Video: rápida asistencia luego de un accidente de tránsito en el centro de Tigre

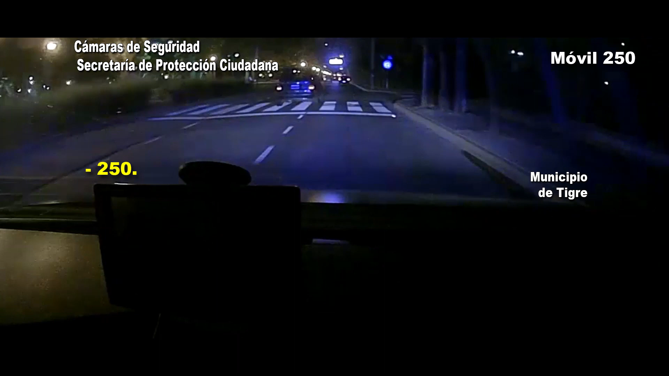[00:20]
Rocha y Urieto. Ahí por monitoreo visualizamos un accidente de tránsito.
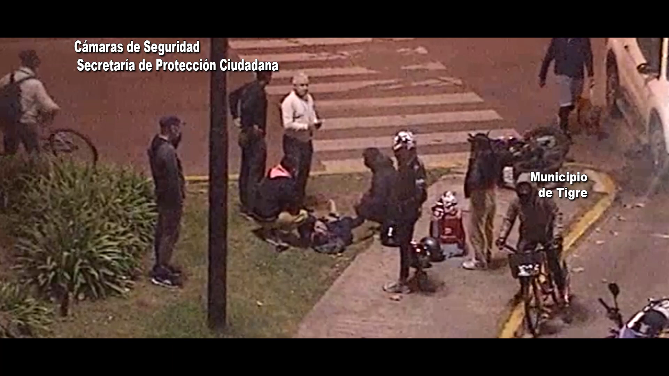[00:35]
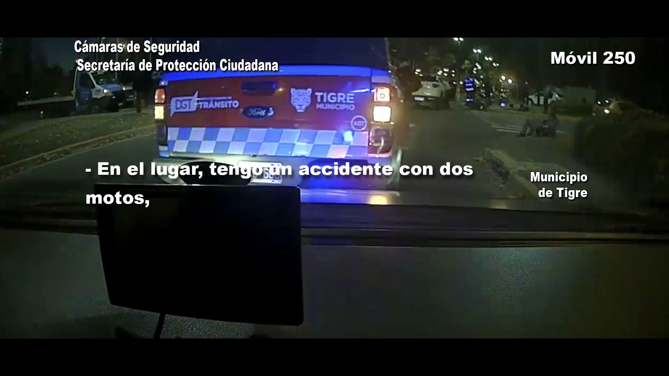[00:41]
En el lugar tengo un accidente con dos motos. Te voy a solicitar ambulancia.